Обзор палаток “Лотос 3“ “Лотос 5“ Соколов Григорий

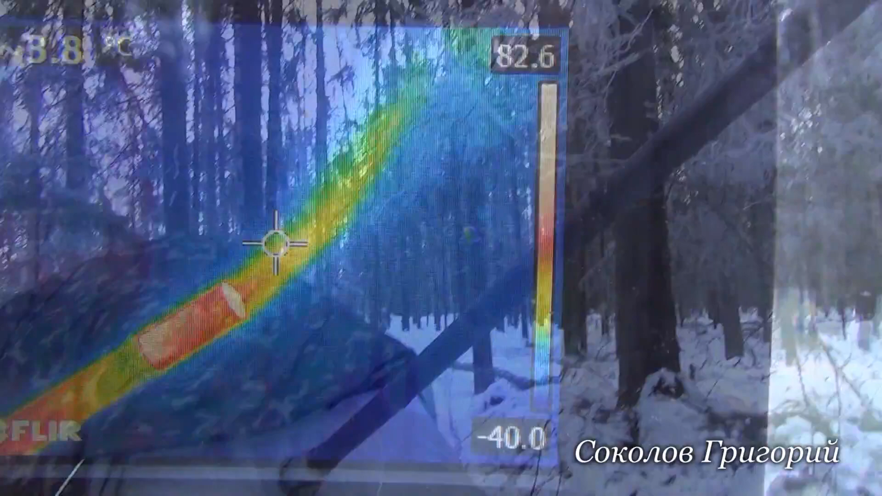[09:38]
Теперь, даже если будут образовываться искры, они будут улетать от палатки.
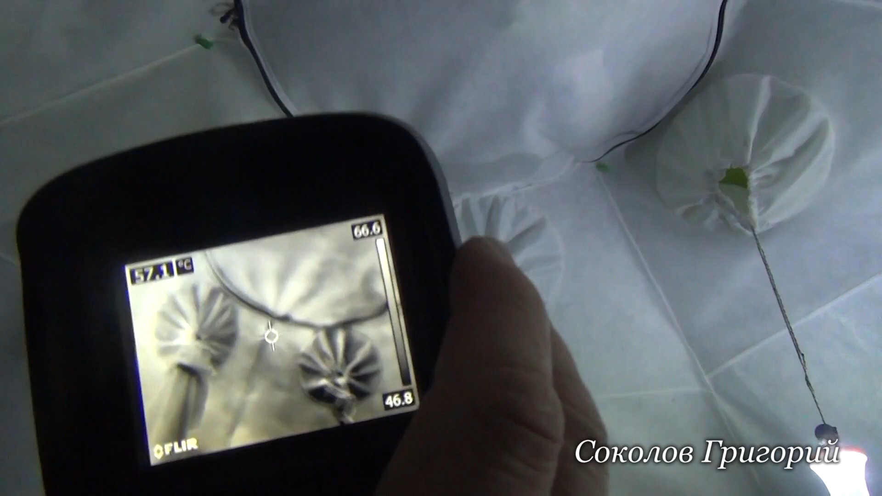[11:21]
On screen: spot 57.1°C
Ну вот, сами видите, 57 градусов, 56, 60 градусов.
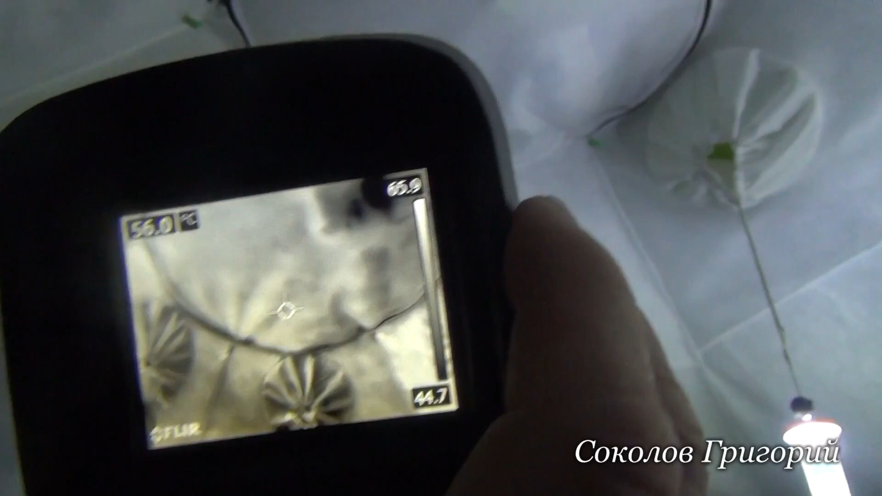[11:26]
То есть это вот у нас температура у потолка.
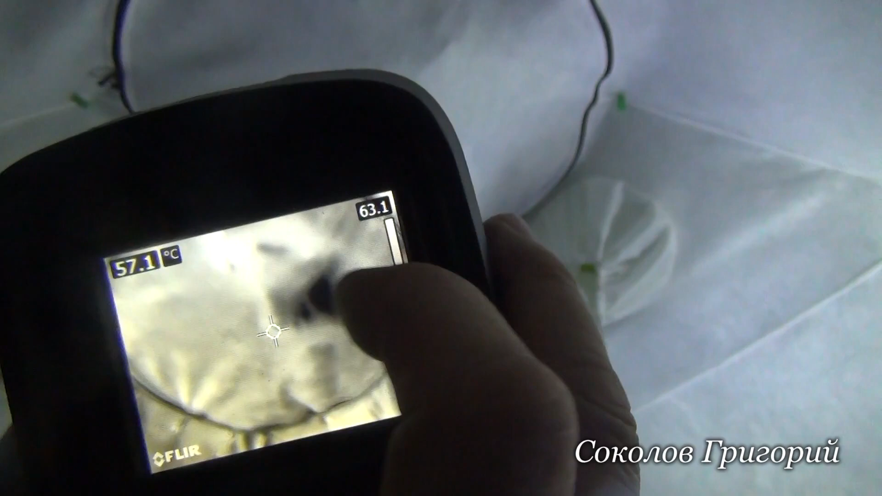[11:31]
On screen: spot 57.1°C
Вот в этом месте черненькое, это там самое, это лежат вещи холодные.
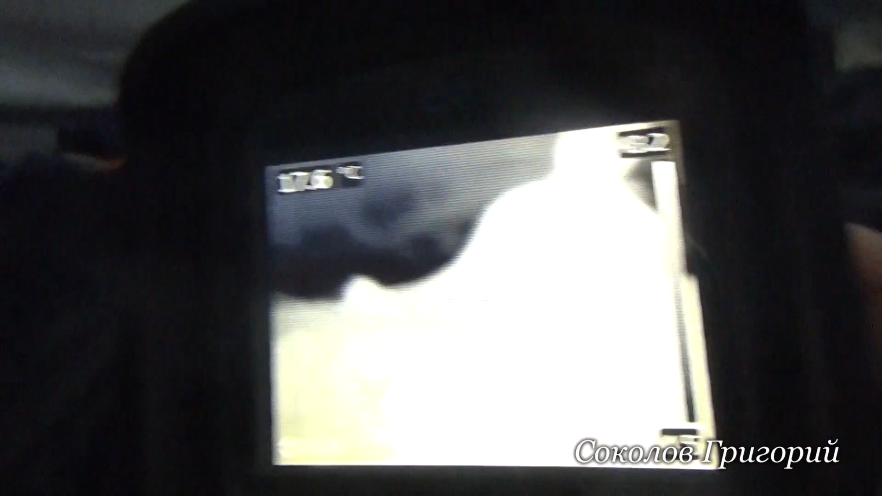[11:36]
Так, посмотрим, что у нас на земле. Ну вот так, чтобы было понятно. Вот давайте на ноги посмотрим.
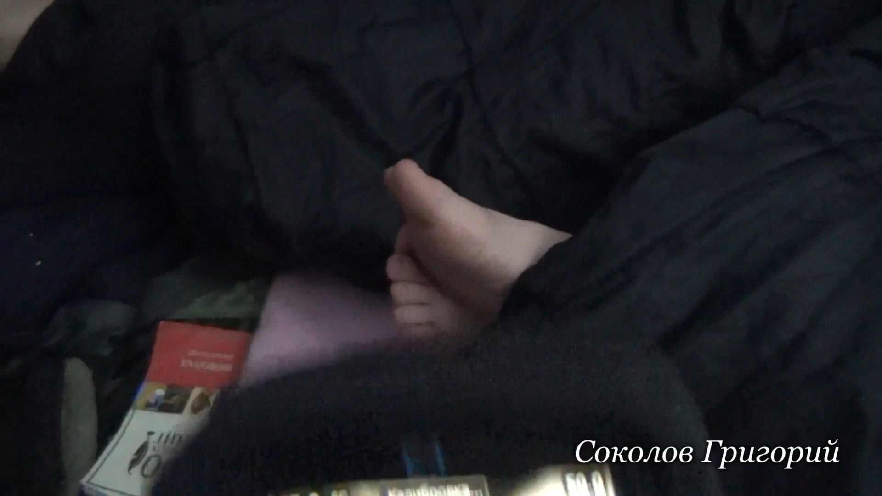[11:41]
Вот у нас ноги. Так, что-то сейчас поликодируется. Так, где у нас ноги, вот они.
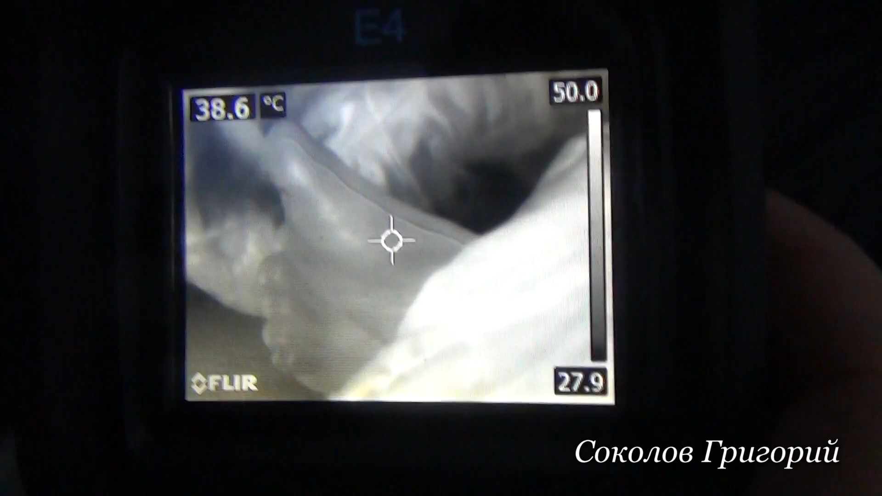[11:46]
On screen: spot 38.6°C
Температура 38, ну это она возле печки находится. Так, хорошо, вот шмотки, которые лежат на земле.
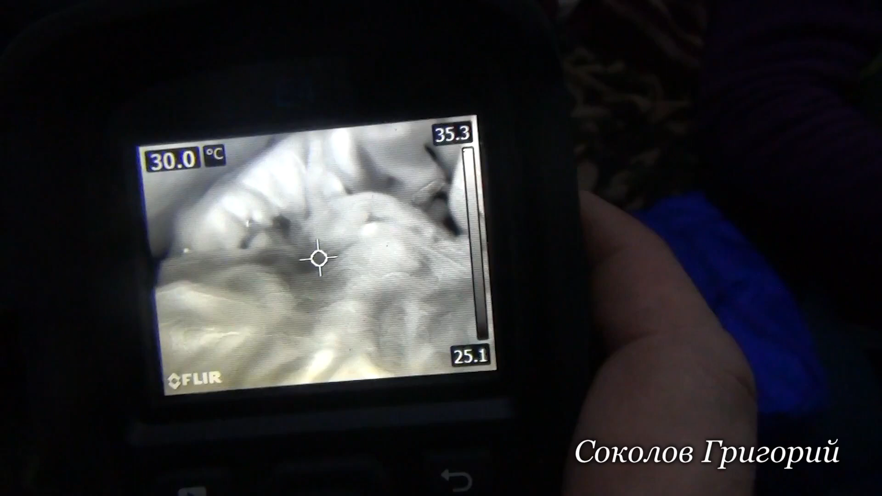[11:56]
On screen: spot 30.0°C
Вот 28, 29, 30, 32.
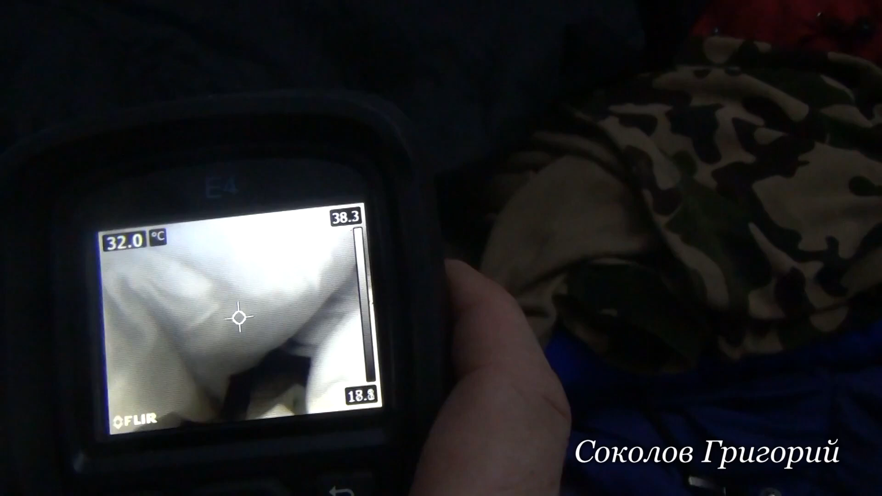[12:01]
On screen: spot 32.0°C
Ну то есть температура чуть, вот давайте вот холодненькая самая, 18, но это у нас где?
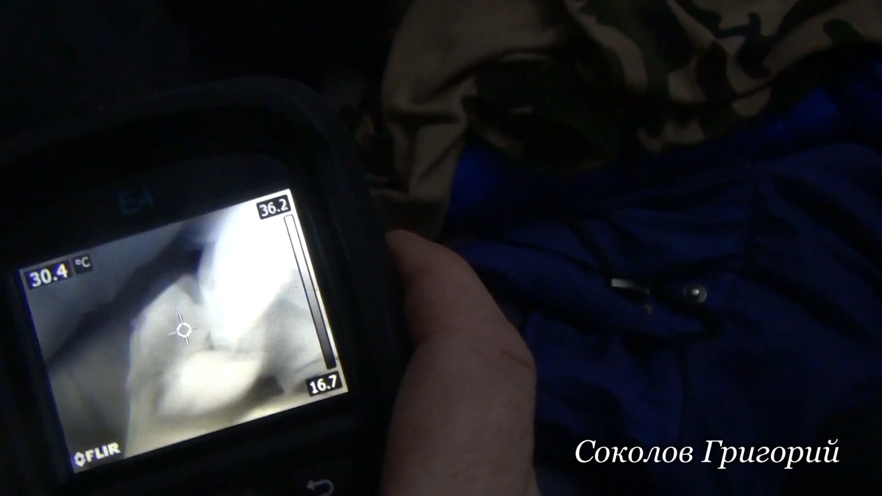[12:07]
On screen: spot 30.4°C
Так, это вот лежало под шмотками. Сейчас вот то, что не греет ничего.
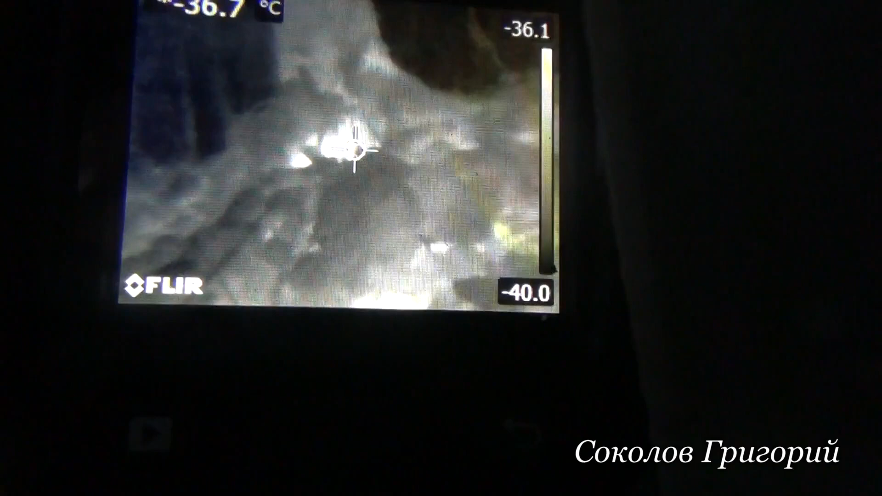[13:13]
On screen: spot -36.7°C
Вот что-то там горяченькое что-то. Минус 31.
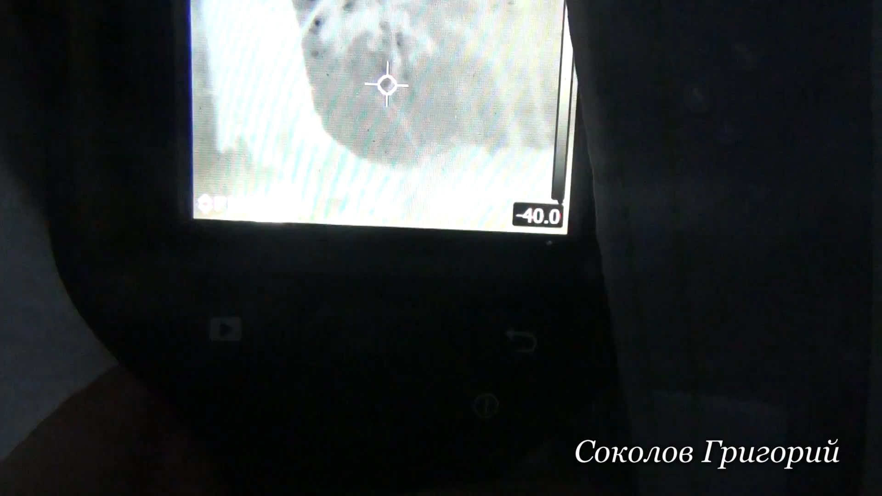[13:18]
Так, вот самое холодное, это самое черное, от минус 40.